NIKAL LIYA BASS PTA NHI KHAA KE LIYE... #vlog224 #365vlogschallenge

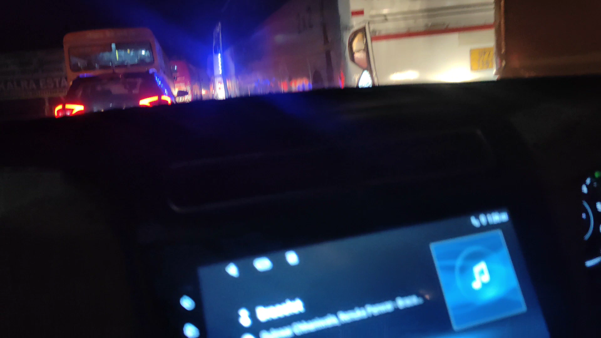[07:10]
सो गाइस रात के बज गए हैं अपना टोटल पूरा मिला के 1:26 और अभी तक हम हैं उत्तर प्रदेश।
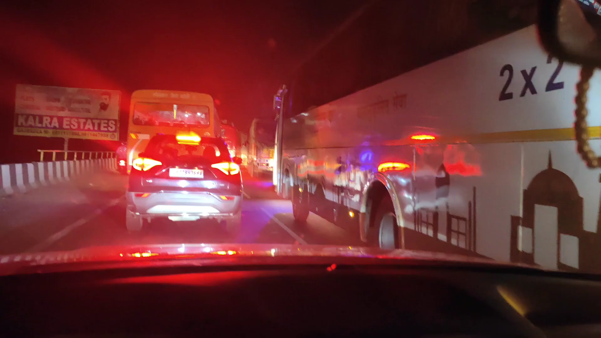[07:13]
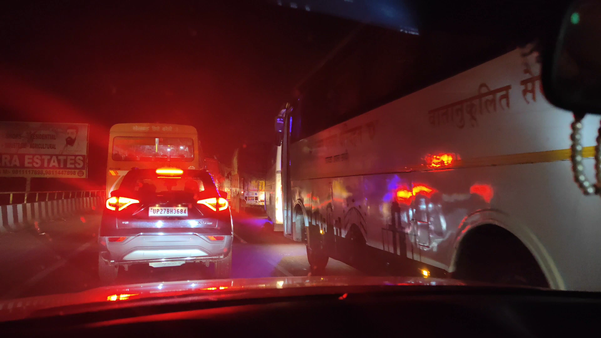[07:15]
गाड़ी इतना नो स्टॉप भाई ब्रज घाट और हाईवे पूरा जाम हुआ बड़ा है, पिछले आधे घंटे से इसी में डोल रहे हैं हम।
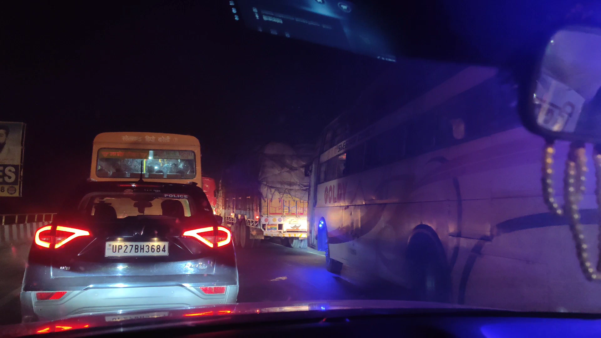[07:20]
सो क्या करे गाइस समझ में नहीं आ रहा हमें। कमेंट करो गाइस। गाइस अब तक कमेंट करे होंगे अपनी डेस्टिनेशन पे सो रहे होंगे है ना कौन साहब। सो गाइस फाइनली वी आर इन रामपुर राइट नाउ,
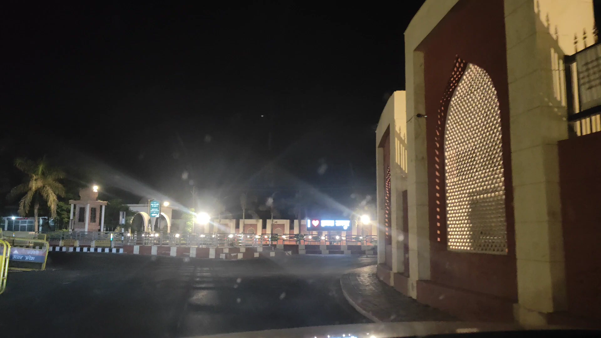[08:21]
उन लोगों के लिए आई लव हमारा रामपुर बोर्ड आ गया भाई।
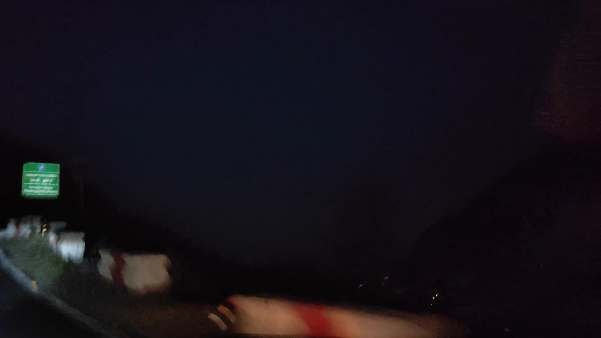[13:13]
वो देखो भाई जी तो ना सोचे हम अब हम पहाड़ सबसे ऊंचे पहाड़ पे मेरे ख्याल से नहीं, अभी भी है बहुत पहाड़ स्कूटी ले चला गया, बाकी के पहाड़ कल दिखाते हैं।